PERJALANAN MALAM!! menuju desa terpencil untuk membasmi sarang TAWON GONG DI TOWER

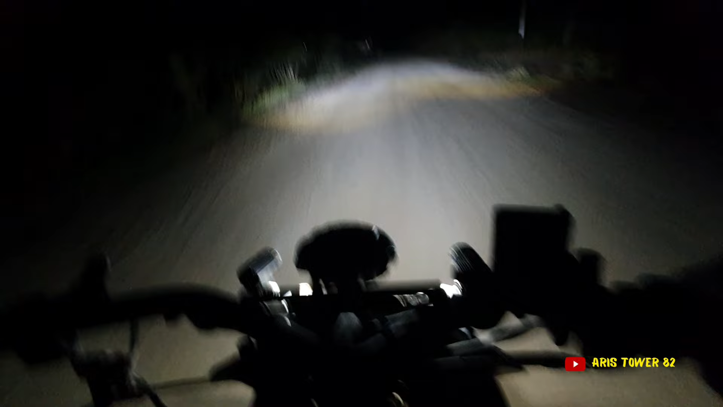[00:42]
Assalamualaikum warahmatullahi wabarakatuh Selamat malam KB Semoga dalam keadaan sehat ya Jadi di video kali ini, saya Start dari desa Gemalasari Menuju ke desa Tebun Ataupun Repan ya Karena saya disini ada pekerjaan kawan-kawan Untuk membasmi tahun bung Ataupun tahun das ya Yang sangat besar Jadi hari ini saya akan nginap di tempat rumah warga Mau tak mau saya harus nginap Karena gak,
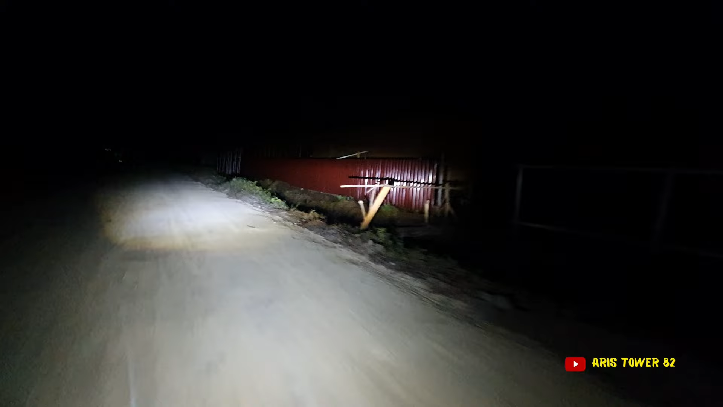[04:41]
Ini rumah sakit Pertama di penyagun Kawan Besok lagi Besok pagi kita Pantau kesini kawan Di mobil-mobil dia Jadi juga Dibuat sini Oke kita akan lanjut terus Jalan yang pun dah bagus ya Dari bes Masya Allah Alhamdulillah Ya Allah Mungkin kawan-kawan Yang di luar sana Yang pernah tinggal disini Ataupun memang asli Orang disini Tapi tak balik-balik Masih di Malaysia Ataupun di Singapura Ataupun di mana-mana
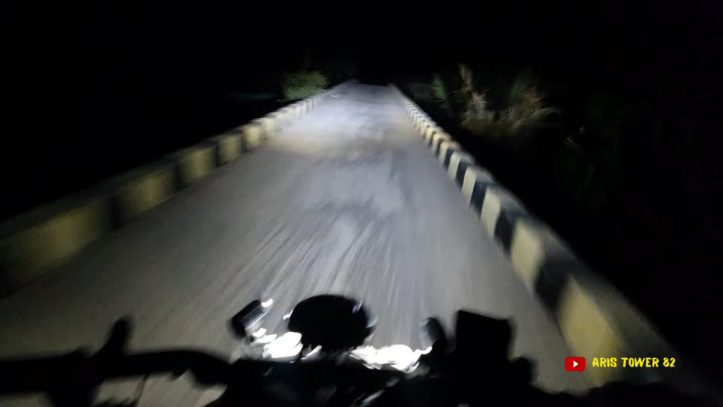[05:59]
Wah jembatannya Bagus Oke Memang sepi betul Sini Oh
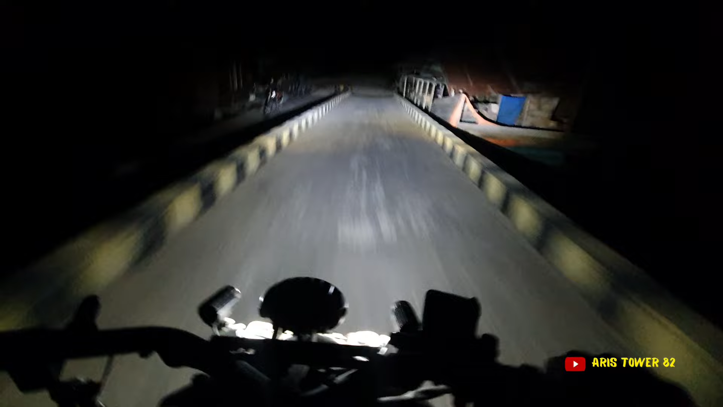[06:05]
Ini aku banyak Ini Tuh Anjing banyak Bro
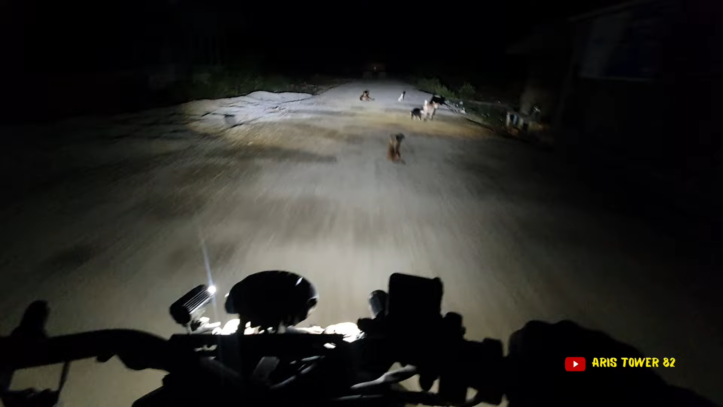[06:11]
Ada alat juga Alaskapator Wah Jarang-jarang Kita tengok Desa penyakus Saat malam Kawan Keren betul Ini bro Wah Dulu ini Paling hancur betul Sekarang Ya Allah Mantap betul Keren betul Bro Sumpah Sumpah keren Ini